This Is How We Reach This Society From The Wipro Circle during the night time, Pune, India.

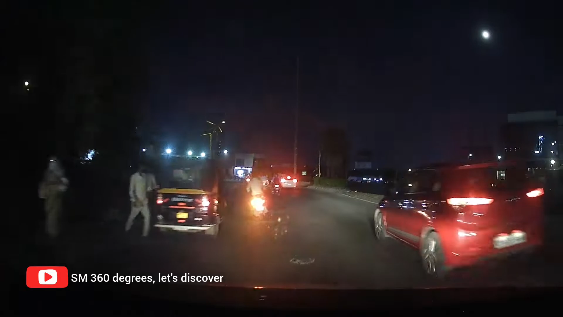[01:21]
This is the Wipro Circle and on the left hand side you can see the Wipro office. You can see the road divider on the right hand side.
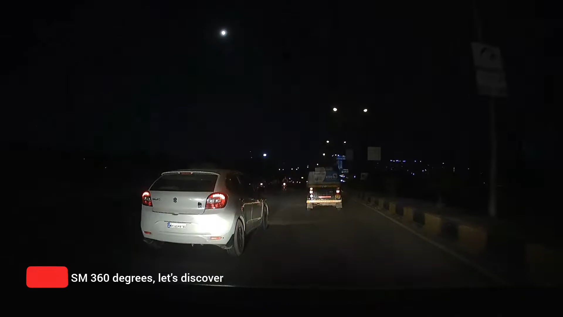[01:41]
This video clip was taken little time earlier. Now it's almost covered. The road divider is covered because the Pune Metro construction is going on. In one of the previous episode, we discovered how to reach the Grand High Street Mall from the Life Republic Township. If you watched that particular episode, you can understand what is the condition of the roads because the Pune Metro construction is going on. After that, I had also published a video on how to reach the Mag D from the Grand High Street Mall.
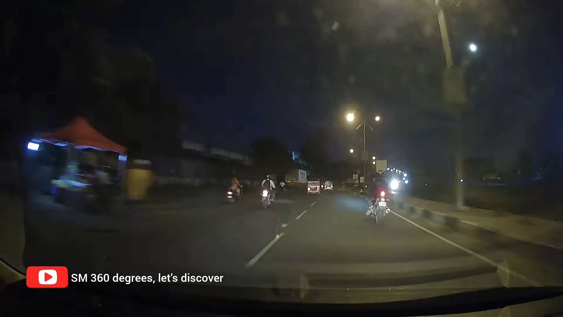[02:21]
We have almost reached the Padma Bhushan Chalk and from the Padma Bhushan Chalk, we will be taking a left turn. This is the Padma Bhushan Chalk, if you keep going straight, we will reach the Meza 9.
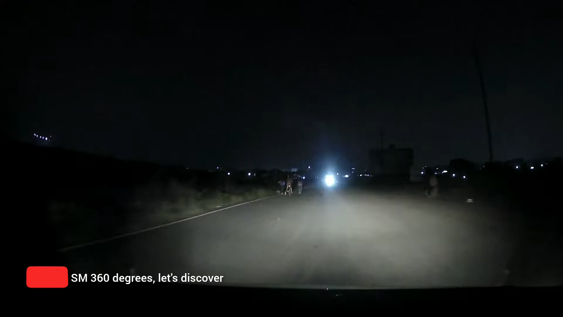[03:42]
Now we are taking a shortcut. This is a shortcut from the Padma Bhushan Chalk to the Marunji. Else we had to go to the Lakshmi Chalk and from there we had to take a left turn. That would be little bit lengthier. But this is a shortcut. We are now approaching a T section. To the right lies the Lakshmi Chalk signal and on the left lies the Marunji Market and the Life Republic Township.
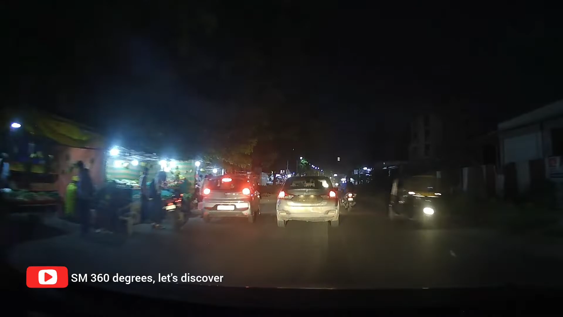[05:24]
We are now approaching the Marunji market and pretty soon will be passing through it.
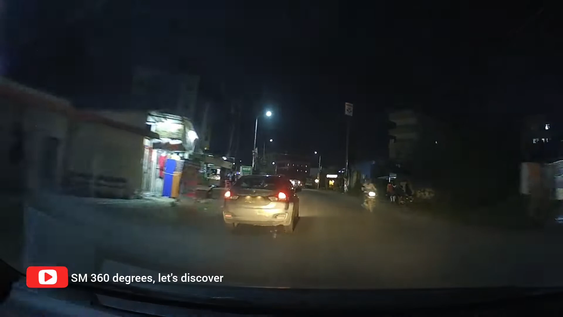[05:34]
We are passing through the Marunji market right now and only 500 meters from here lies the Life Republic Township. We are
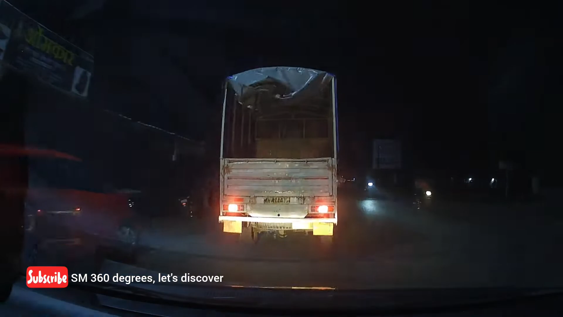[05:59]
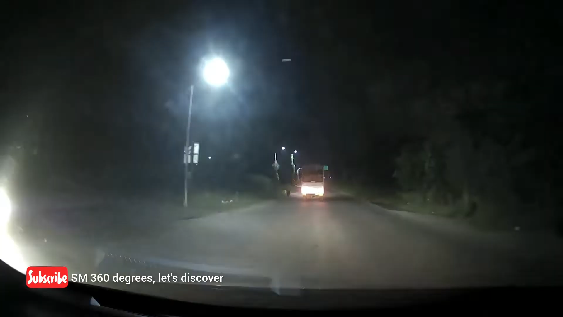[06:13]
passing through the Marunji market. We will be entering the township right now and here we have entered it.